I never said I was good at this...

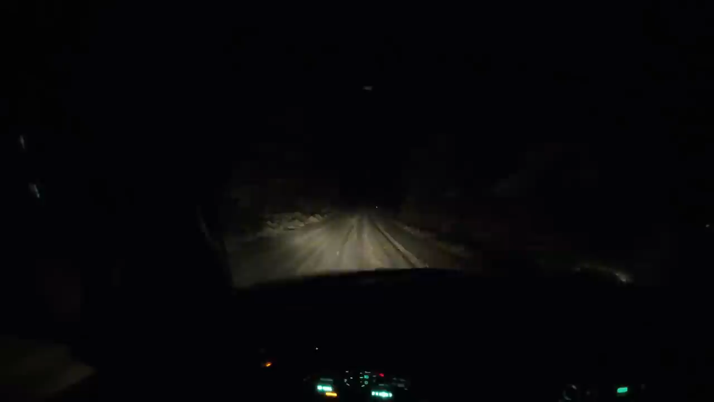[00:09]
We're down on the main county road down at the bottom. This is a paved two-lane county road, and there's got to be 8 inches or so of fresh powder snow on it. And the weird thing is, it is 38 degrees, and well, about a mile back there before I turned the camera, it was raining, like raining water, raining. And now it's turning into snow, but being that warm and raining on this much snow and even deeper up the hill means it's just turning it to like slush and water.
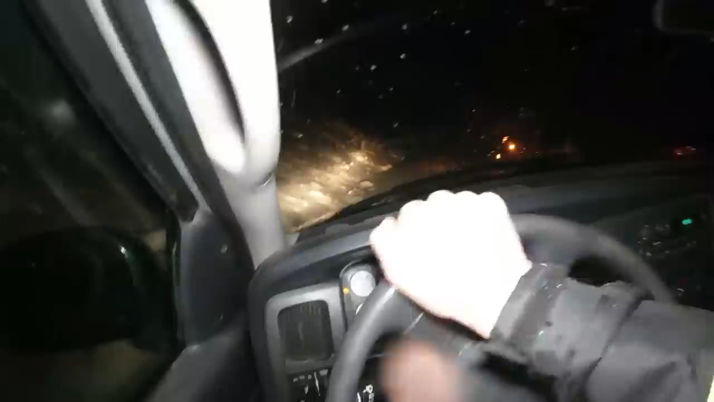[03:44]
His back end needs to go straight sideways. And I just slid in the ditch.
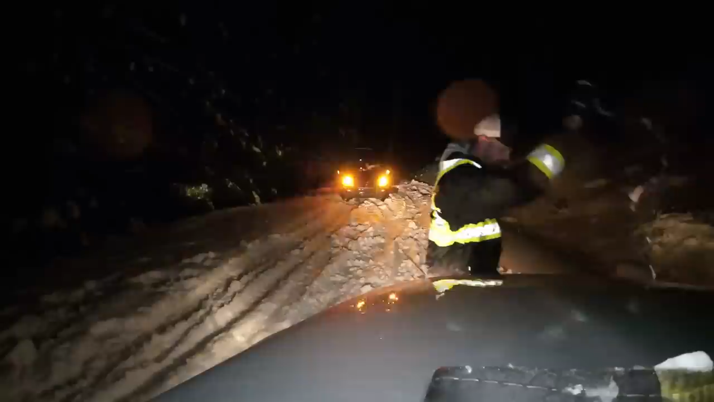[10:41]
I am going to stand off to the left, because if that winch cable goes, it's going to go to the right. Oh, come on.